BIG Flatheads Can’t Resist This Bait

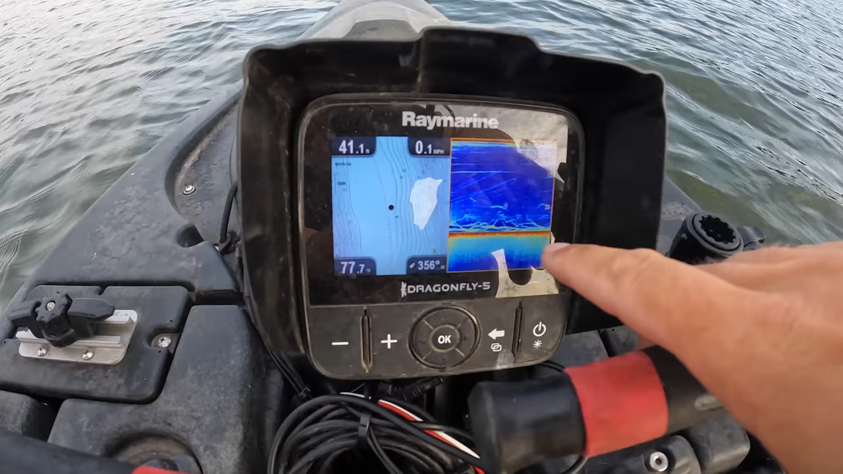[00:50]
I ain't got it properly mounted, but I've got some fish right here under me.
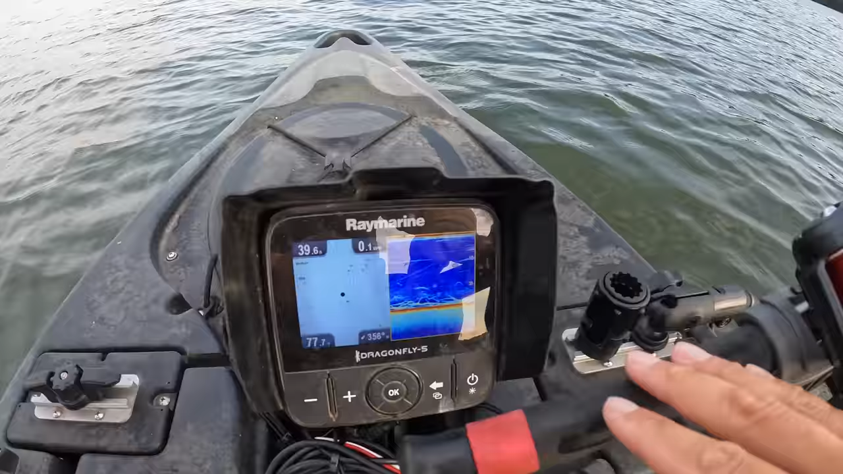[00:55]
And well, speak of the devil. Oh, there it goes. There it goes. I'm hooked up. I'm hooked up just like that.
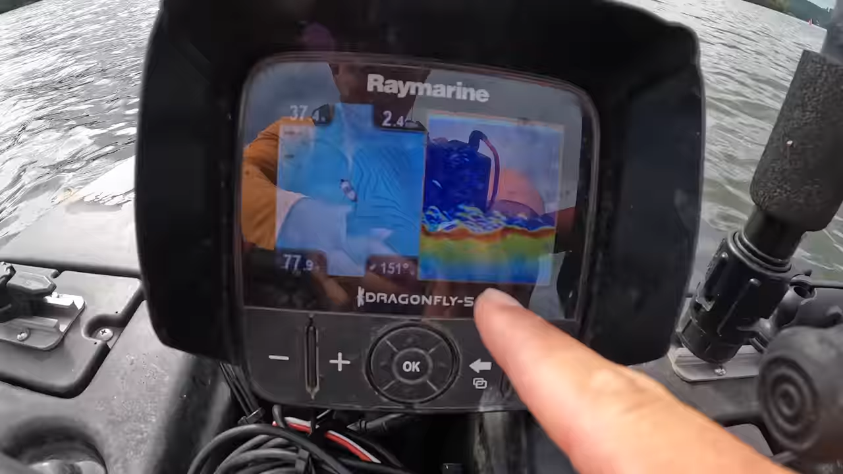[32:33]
Hopefully you can see without the glare, but there's just all kinds of fish stacked up down there. So hopefully I'm going to get up here, get back above them and work my way back down through and hopefully get on some more bites again.